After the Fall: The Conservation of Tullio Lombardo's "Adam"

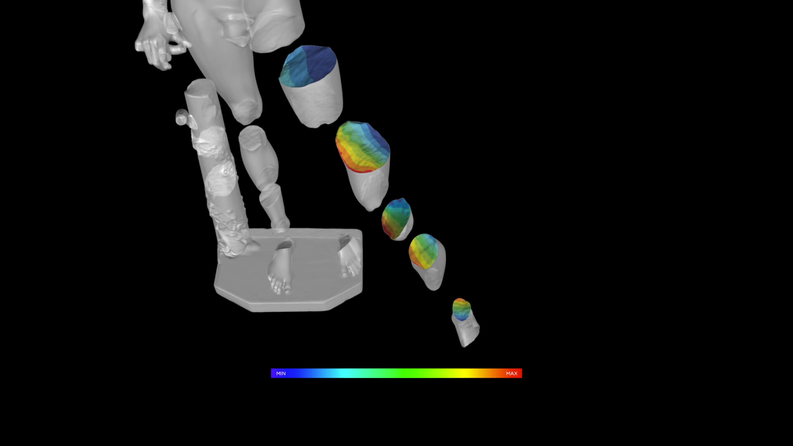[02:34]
The color distributions that you see are graphical representations of stress distribution or displacement.